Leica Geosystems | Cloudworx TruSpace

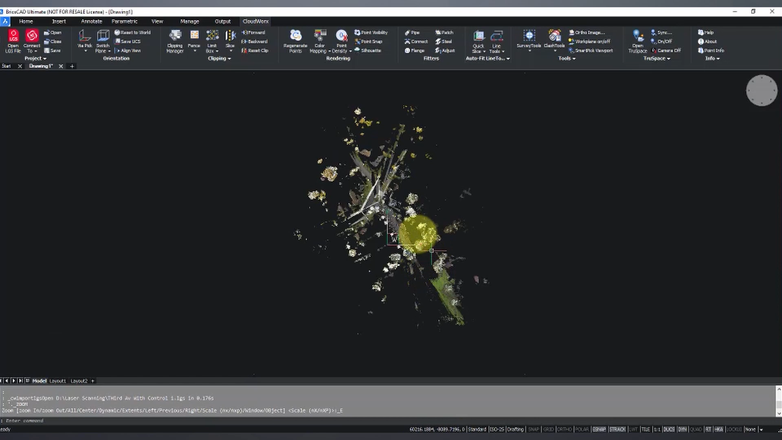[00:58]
So double click my middle mouse wheel and we've got our top down view of our point cloud. I'm holding down my shift key and middle mouse wheel and I can now orbit through my point cloud.
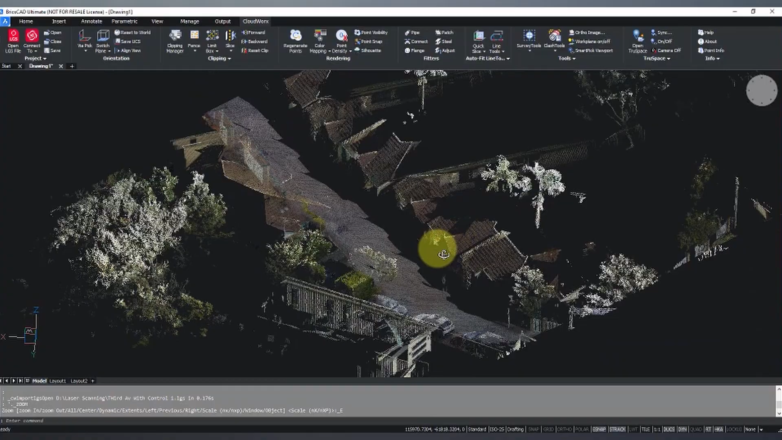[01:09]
Now at first glance here I see that we've got some high trees,
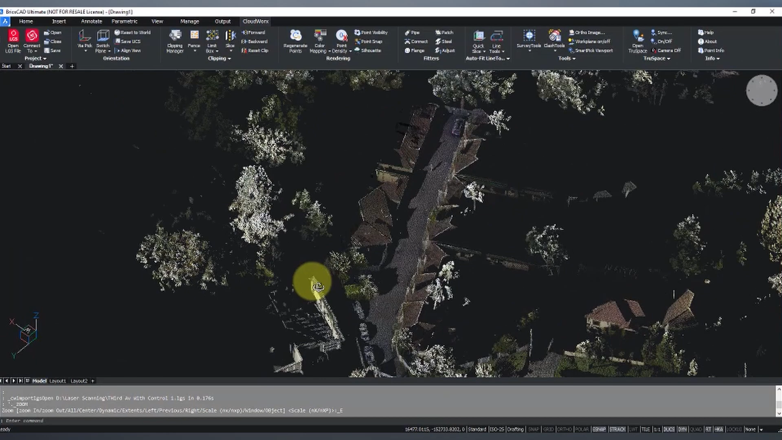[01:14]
a sloping block, so I know that I'm going to have a bit of trouble as I'm orbiting around. I might get stuck behind a tree or in a view I don't really want to be in. So I'm going to start with a bit of cleanup, disregarding some points that I'm not really interested in in this case. So I'm going to use some fencing tools here.
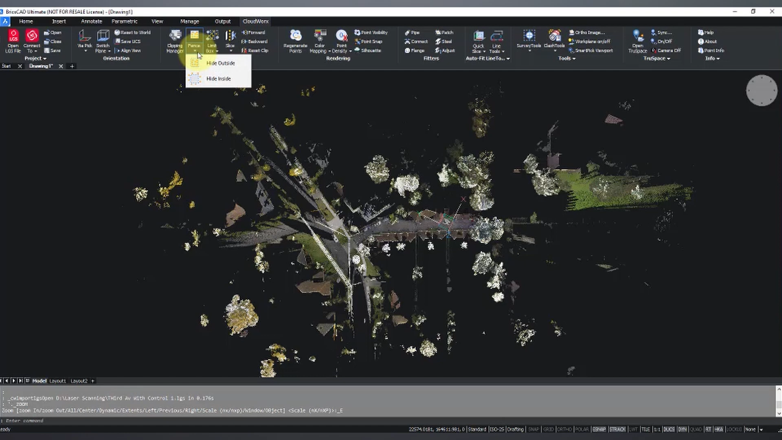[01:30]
There's a number of tools actually across across here that are really handy. Some orientation tools, really great clipping tools, so fence and limit boxes and slices. Viewing options, the way you view your point cloud, whether or not you want it in true color or intensity view.
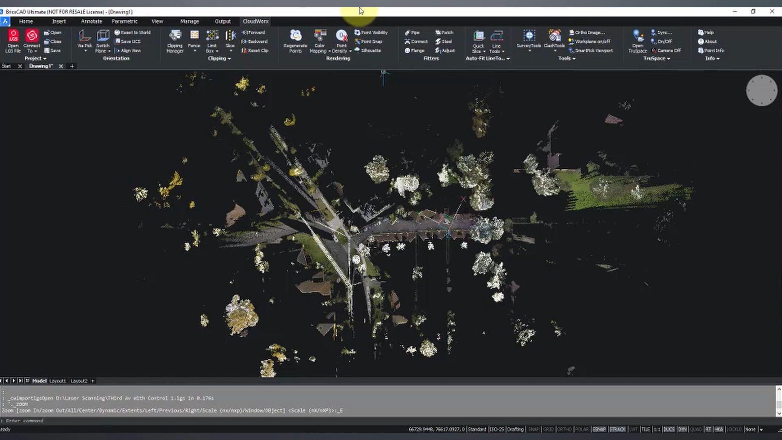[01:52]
Intensity view really comes in handy when you're modelling. Some fitter tools, so some structural steel, some pipe fitters, bits and pieces there. Some fantastic auto fit tools, so line slice tools and drafting tools in there as well. Some survey tools, a few bits and pieces, and what we're going to be focusing on in this video, our true space. So I'll just quickly do that clean up.
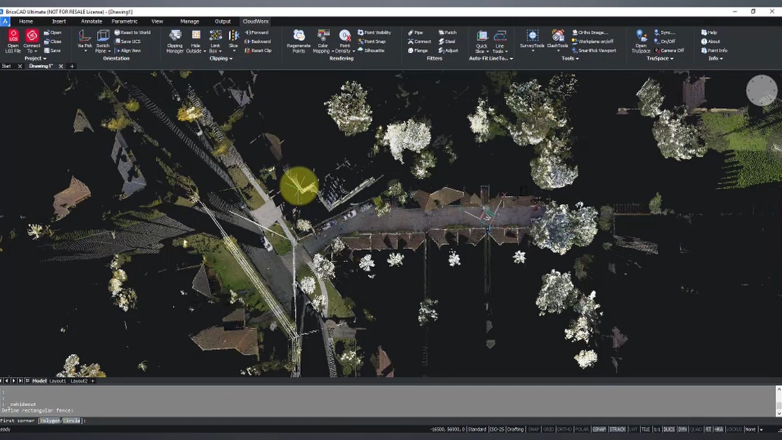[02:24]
So I'm going to hide outside the box, just go to the end of the driveway,
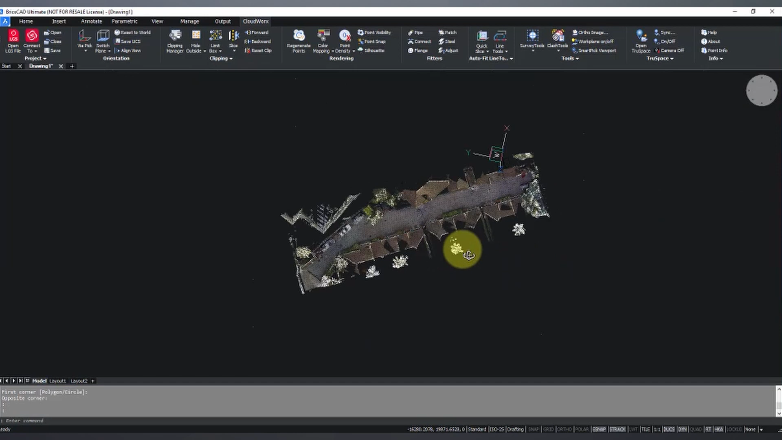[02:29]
orbit around and I'm liking that high tree there.
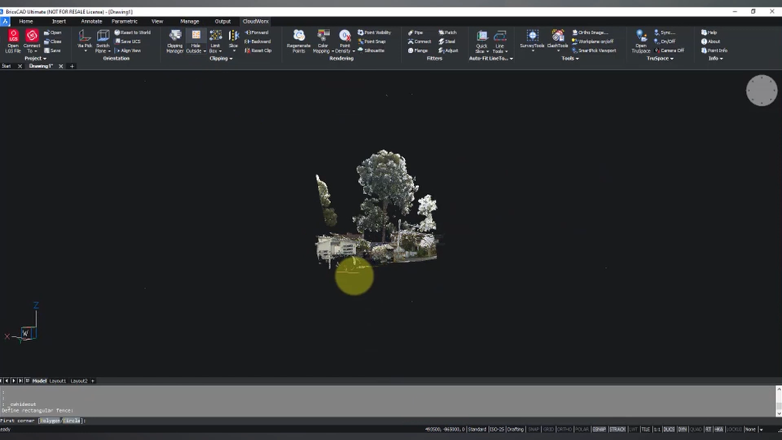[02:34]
So again I will hide outside the box.
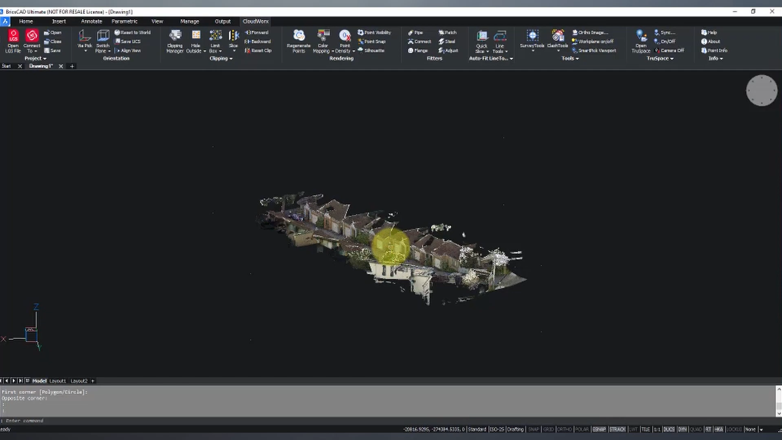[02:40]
Okay, that's a little bit easier. And we'll just quickly, just for the sake of it, while we're here, we will look, we can change this over to intensity mode if we want to, rather than true color.
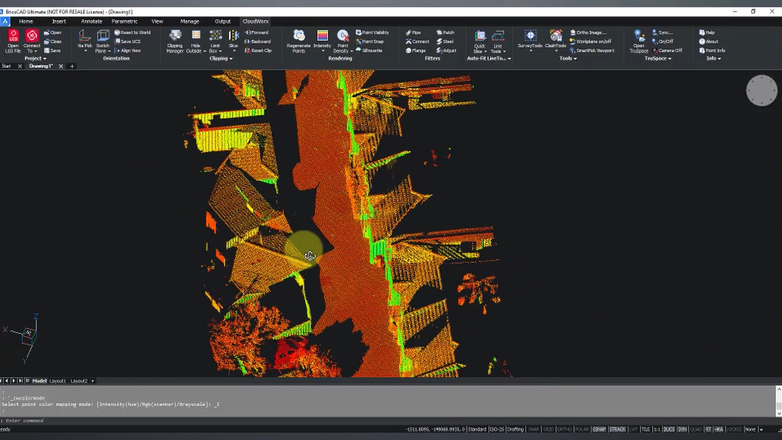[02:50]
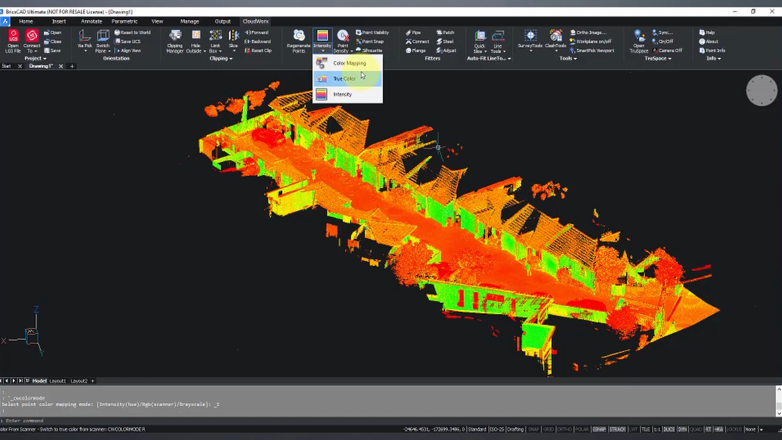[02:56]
But this video we're going to work in true color view.
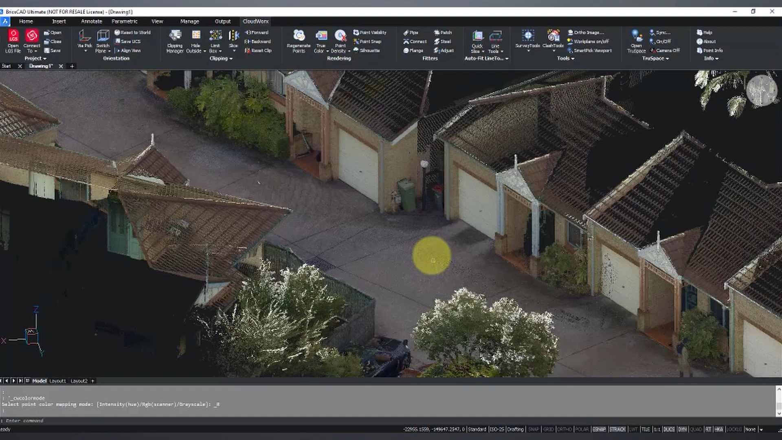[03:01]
Now for anyone that's used to viewing an LGS, an LGS file or working in Jetstream or true view, you remember that you're able to
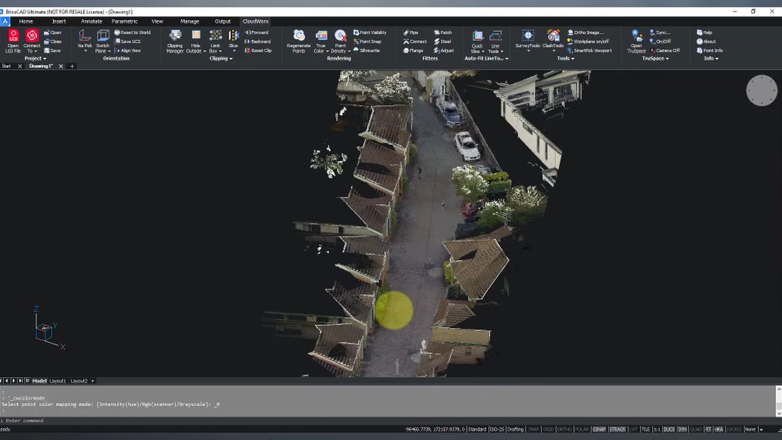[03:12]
generally see your setup locations as red spheres. You can double click on those and jump into your panoramic imagery.
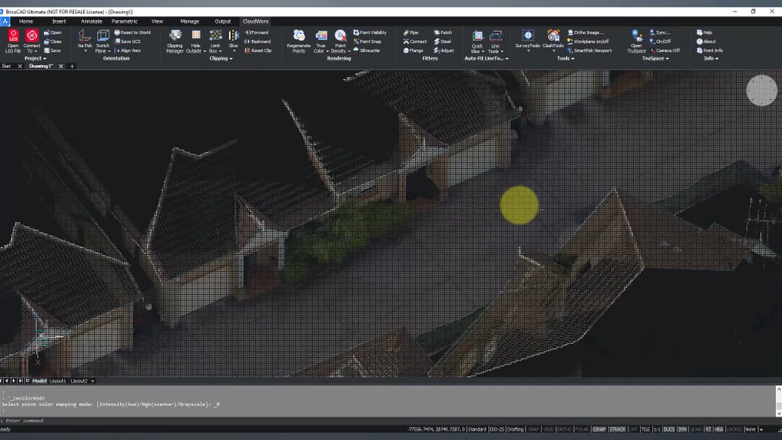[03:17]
Now in this case in your, in your CAD suite, that's options not available.
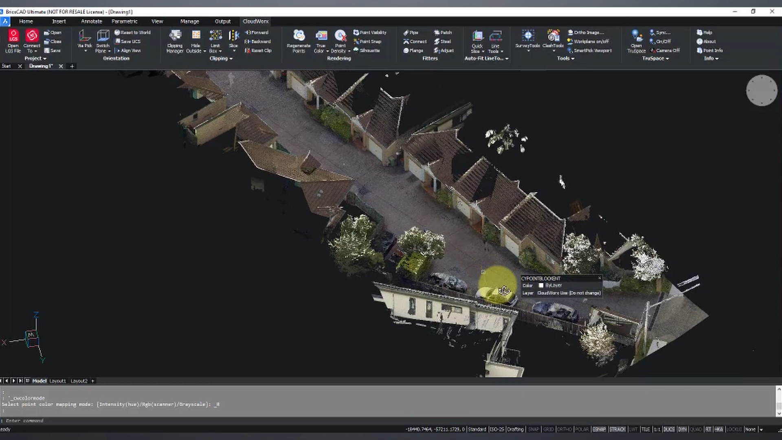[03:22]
However, we do have the ability to work in with that imagery using this option here called true space.
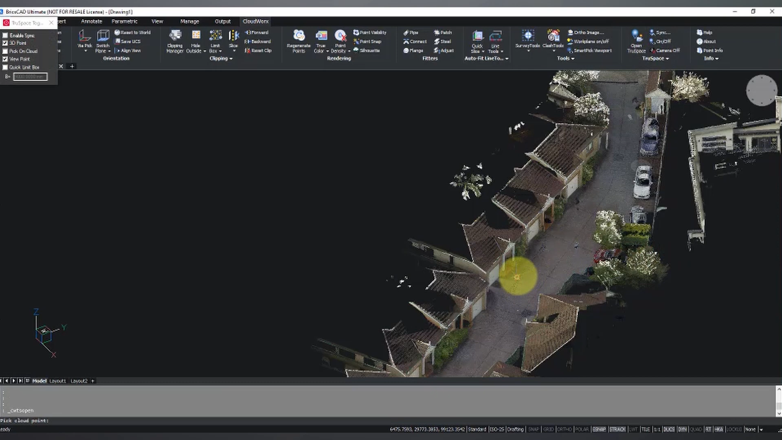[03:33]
So if I hit this true space option here and brings up this little toolbar box here.
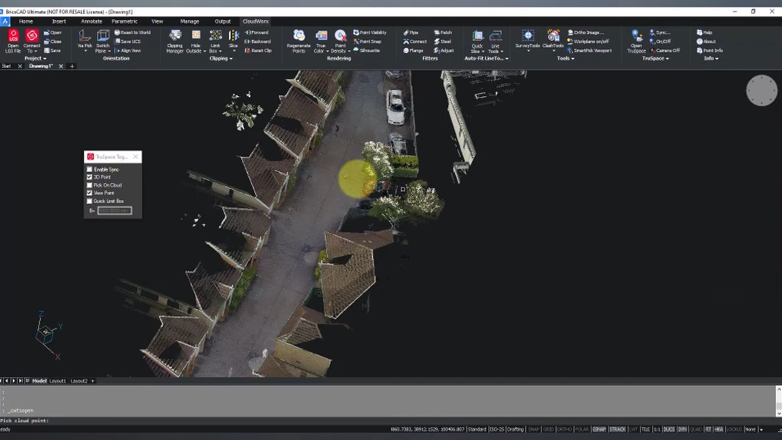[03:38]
Now, say for example, we are going to be working on number two right here. I'm going to pick a point on the cloud and say, this is my point of interest. So take a little couple of seconds to open up, but our true space will launch on another screen here for me.
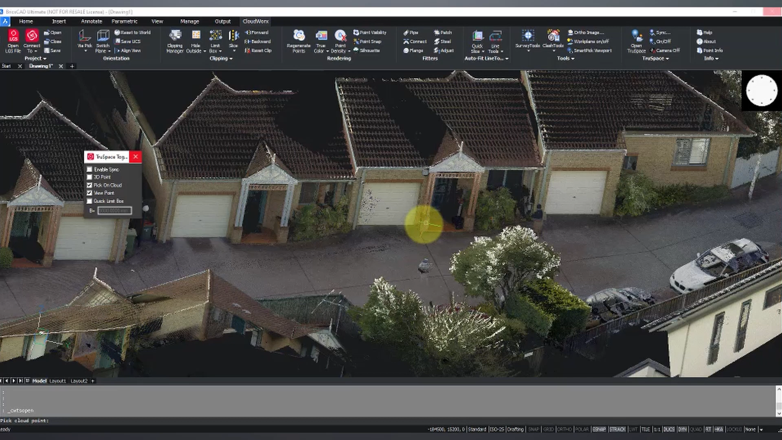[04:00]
Now, basically what this is, is we're now going to be working across two screens. So on the left-hand side, we have our CAD software. And on the right-hand side, we've got our, uh, imagery.
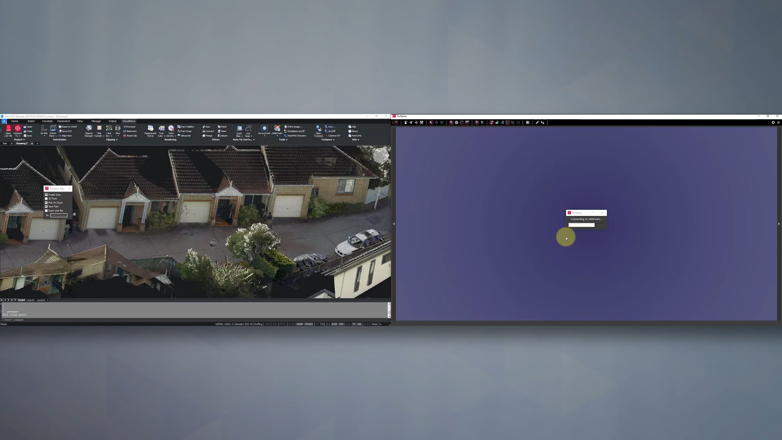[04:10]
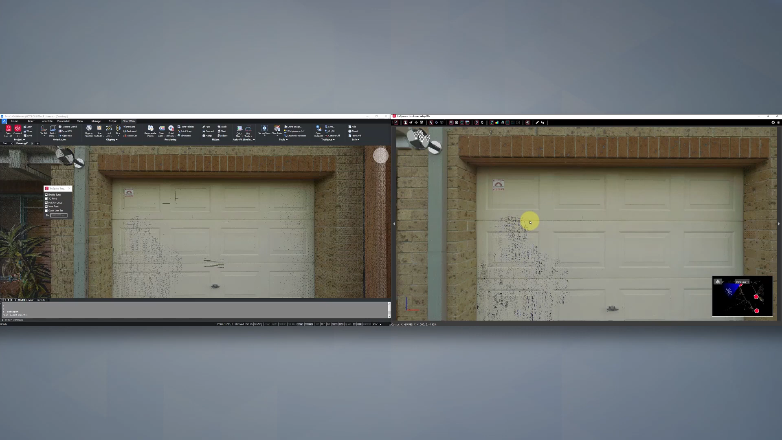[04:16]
Now, as I said, uh, on the right-hand side, we've got our imagery. Now at the moment we're seeing imagery and point clouds.
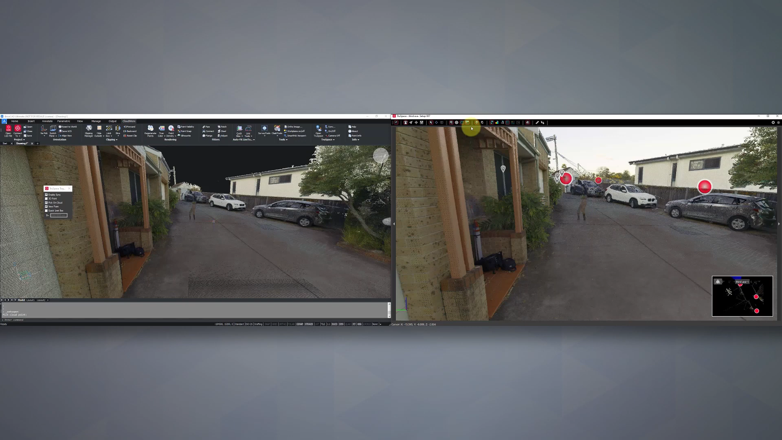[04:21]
So I'm just going to toggle our point cloud off. Now you'll see, as I'm orbiting around as I'm sorry, as I'm panning around on the right-hand side, my, uh,
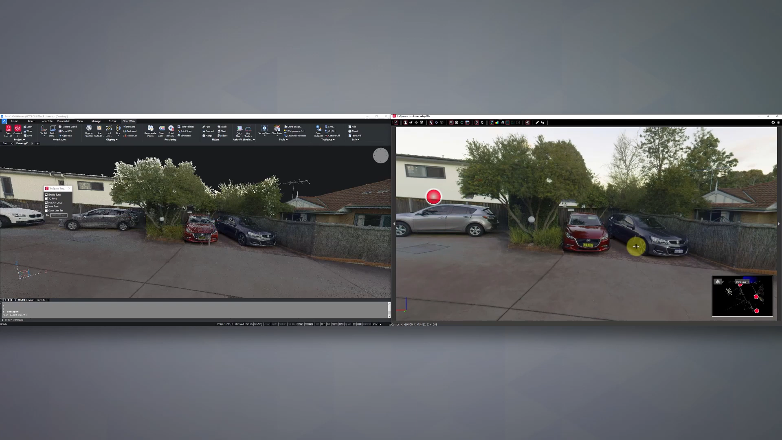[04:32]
CAD software on the left-hand side is syncing up. So whatever I'm viewing on the right-hand side, I'm also viewing on the left.
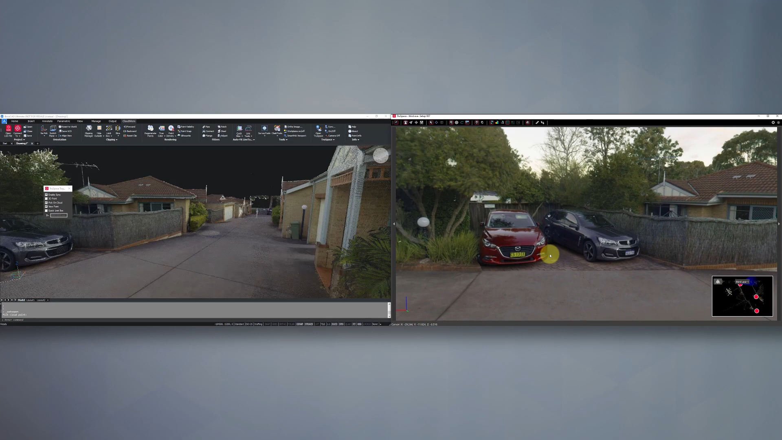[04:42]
Uh, now one hand, another handy thing in here as well is that we've got our red spheres. Now, uh, these can also be toggled on and off.
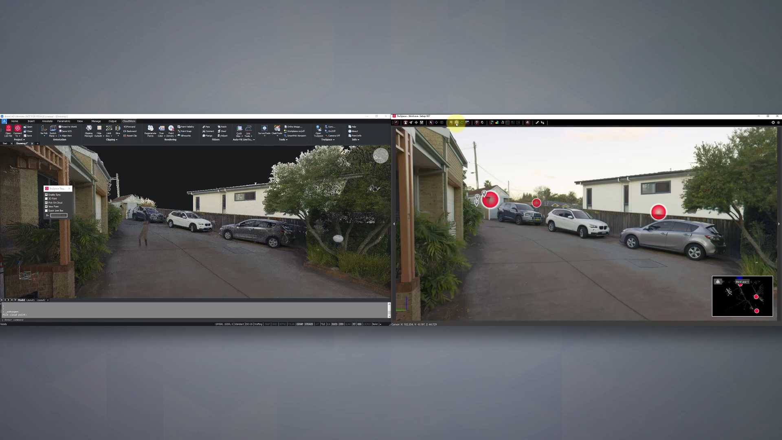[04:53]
In this case, we want to leave them on. That's, that's handy. Uh, we can double click in any one of these, these spheres and jump into alternate imagery.